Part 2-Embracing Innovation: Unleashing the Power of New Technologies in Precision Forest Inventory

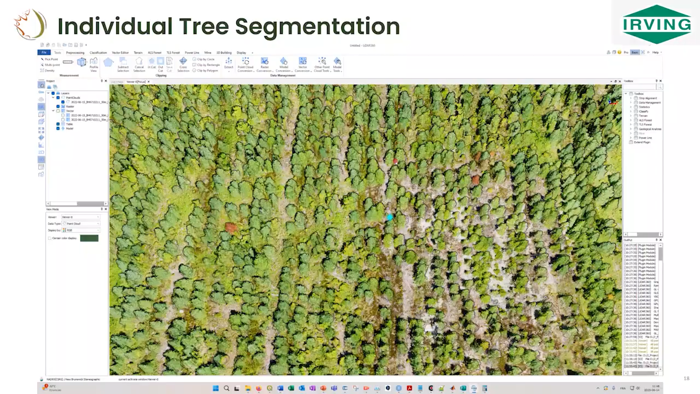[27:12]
it's shorter area but still we wanted to give it a try and look also at the density we wanted to
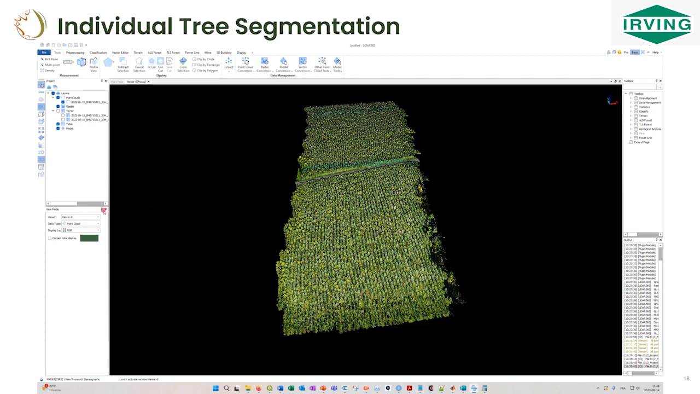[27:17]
get to uh to to get to the optimal density to acquire this type of data so
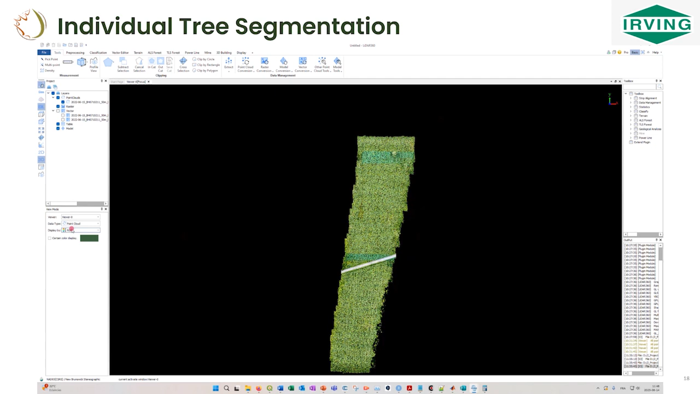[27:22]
that's the famous uh 3d punk load in color that i was talking about and so this time instead of looking at the trunk to get to the entry level the idea is to look at the tree top because you're in softwood you can identify easily the tree tops and once you
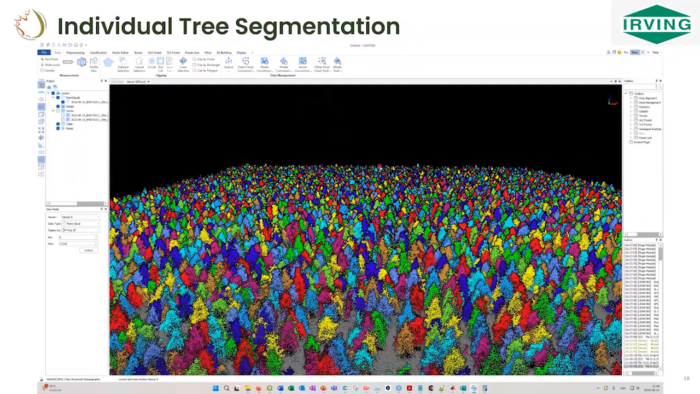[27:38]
identify the tree tops you can use them and use the type of algorithm to segment the entire tree
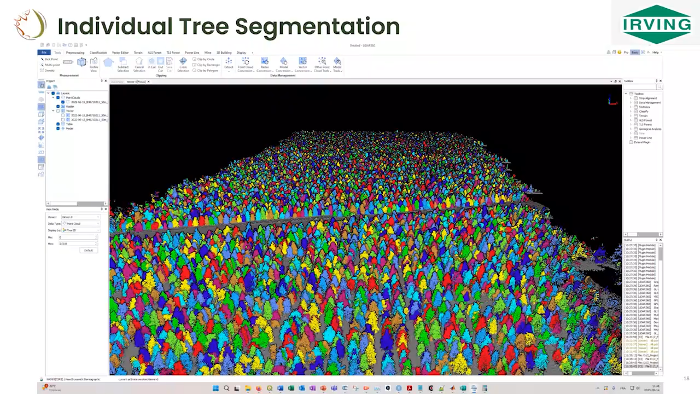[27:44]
from the top to the bottom this time and so again when you get to this individual level after that that's just a matter of taking the data doing an attribute table and extract some basic statistics this is always like even in softwood the most complex part
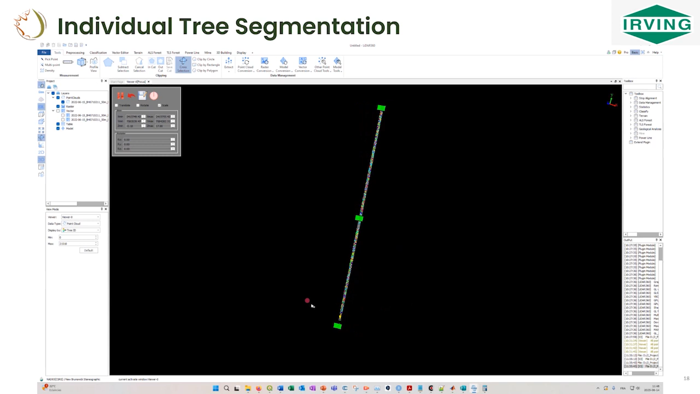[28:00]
essentially when you get also some some low vegetation that can do some competition with young trees and i will explain that a bit later but we see
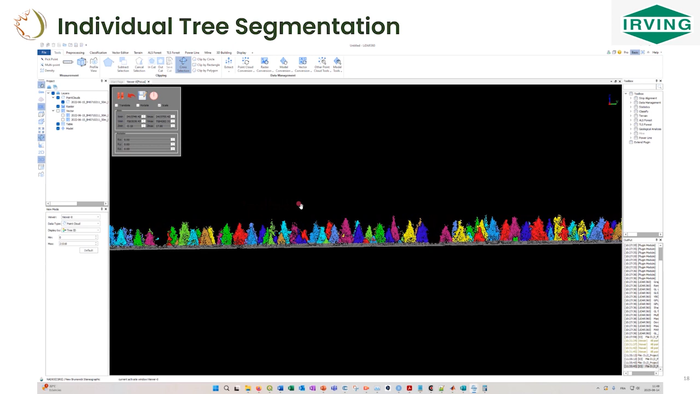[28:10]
that also some machine learning potential to identify the for example the
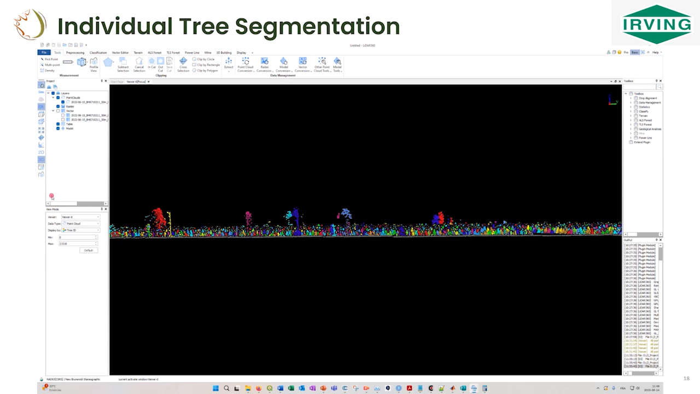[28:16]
softwood tree over there and and extract only this uh this species for example
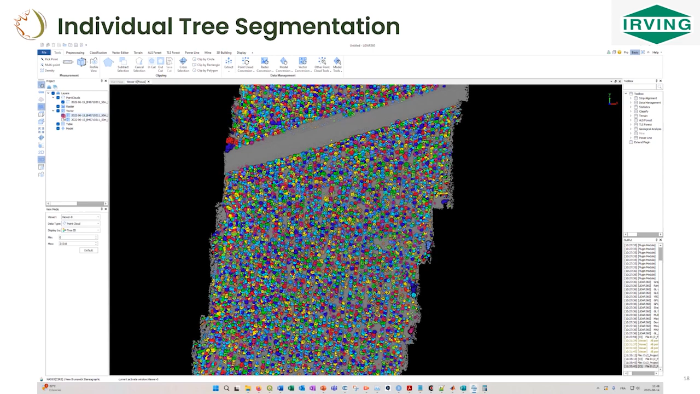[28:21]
i think that's the last part of the video where we see just the tree tops and yeah that gives you also polygon at the end with the crown delimitation uh so pretty powerful tool um
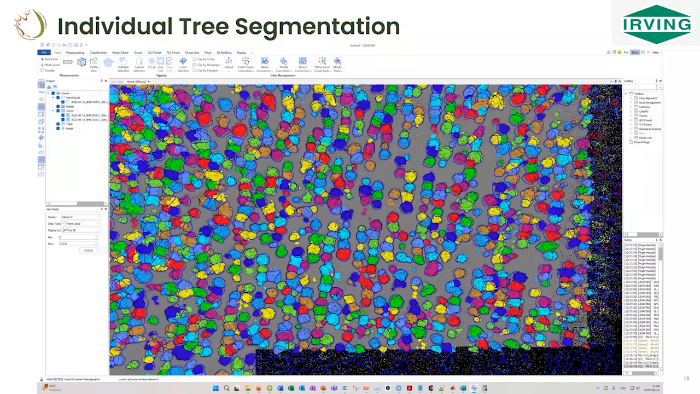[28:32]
to to to already give useful information to to foresters as i said and so once